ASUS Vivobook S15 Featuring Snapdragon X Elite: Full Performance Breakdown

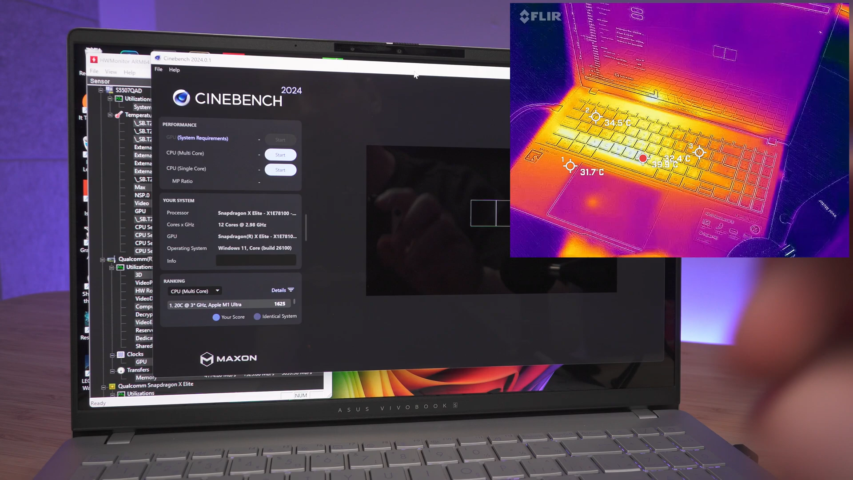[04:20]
So right now, we're going to go ahead and run Cinebench 2024. And we can see the thermals. And also, I'm going to go ahead and display the HW monitor here. So you can kind of see like what's going on. In the end, I'll show everything. So you'll be able to see the minimum, maximum here.
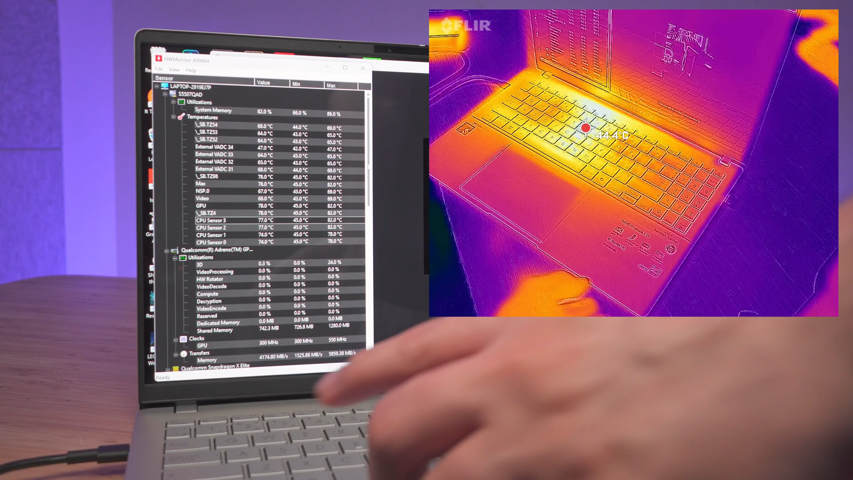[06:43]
And it's plugged in. And it's set to performance mode. Just so you can kind of see, like, the temperature. So right now, we're hovering at 46 here. Definitely a little toasty in the middle here. On the sides, it's pretty cool. And the touchpad here, it's not bad. And, yeah, the sides are cool.
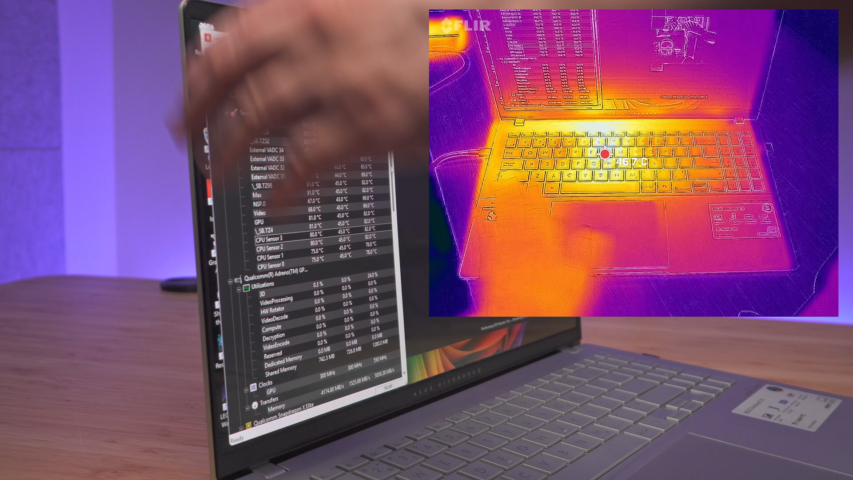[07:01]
The screen, it's all good. And just to kind of show you what's going on behind as well. So that's the exhaust here.
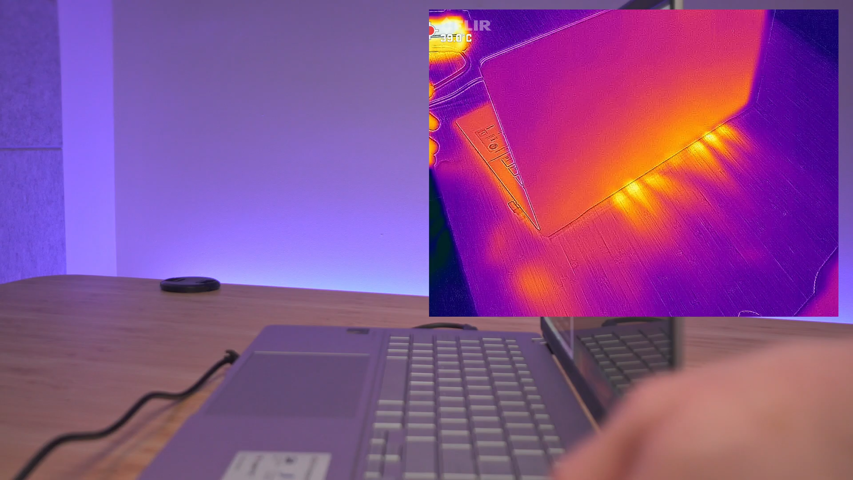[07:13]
We can see, definitely, that's doing its job. And going underneath here.
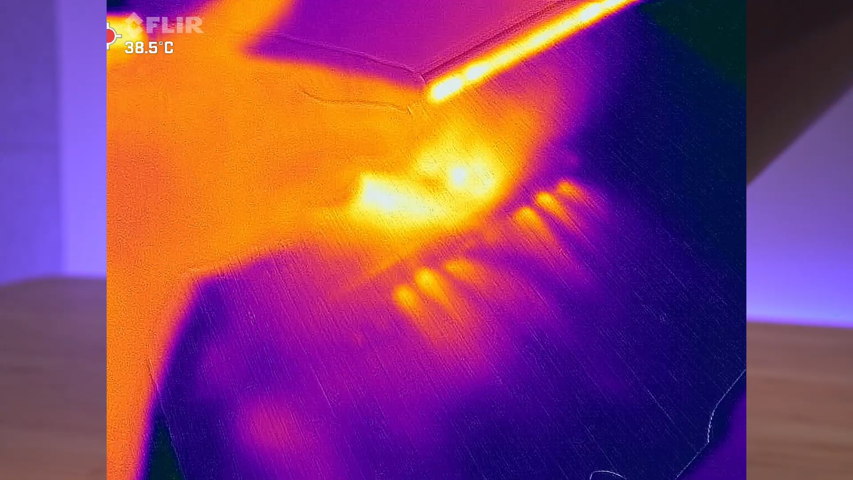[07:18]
On screen: spot 38.5°C
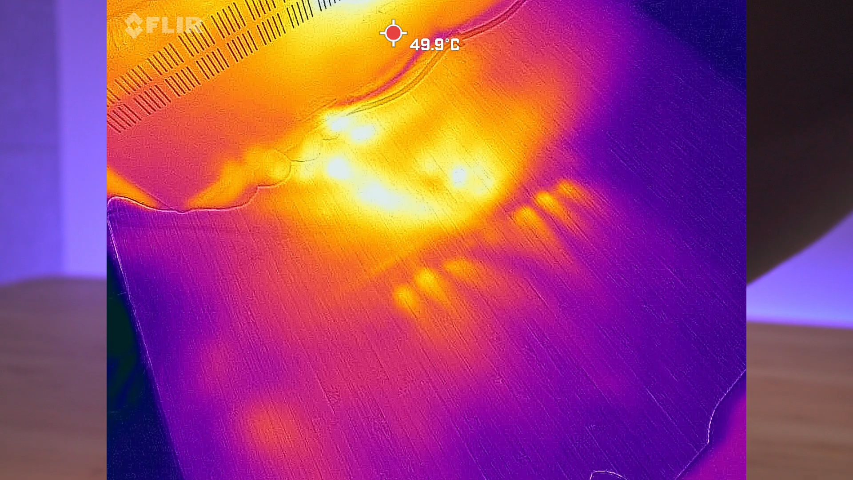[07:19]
On screen: spot 49.9°C
And kind of seeing inside a little bit, like, 54 Celsius there.
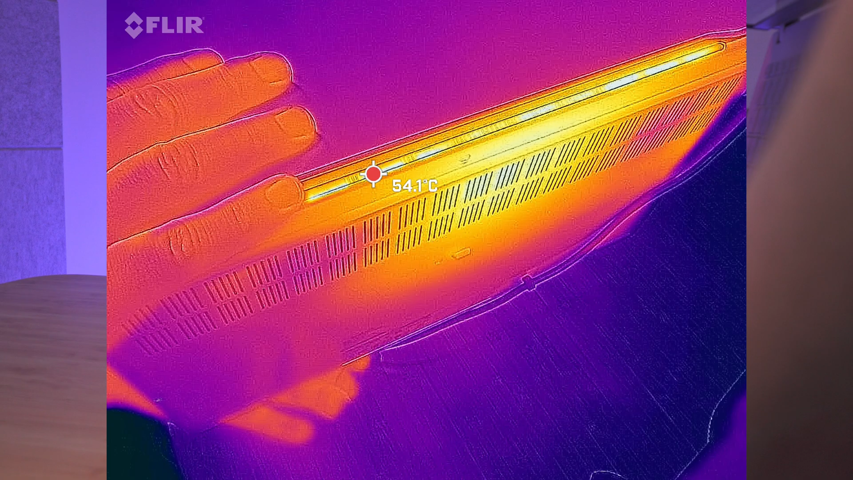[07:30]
On screen: spot 54.1°C
So underneath, it's a majority of the, like, heat is, like, just around this area, the middle.
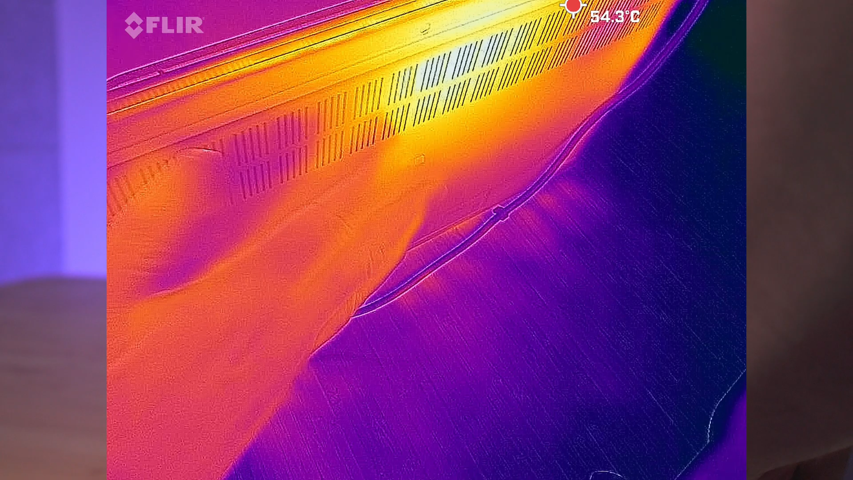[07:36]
The sides, it's pretty cool.
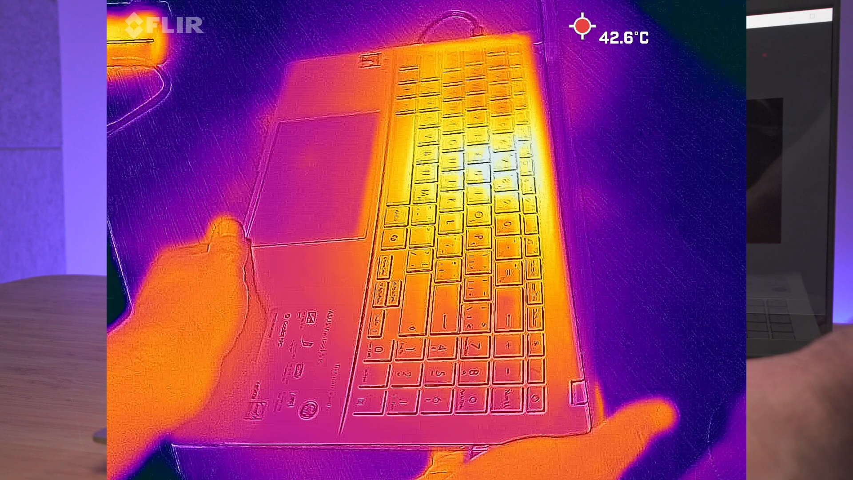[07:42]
On screen: spot 42.6°C
So it's usually just, like, the middle portion that's kind of where the heat is. So right now, we're going to go ahead and run Rocket League here.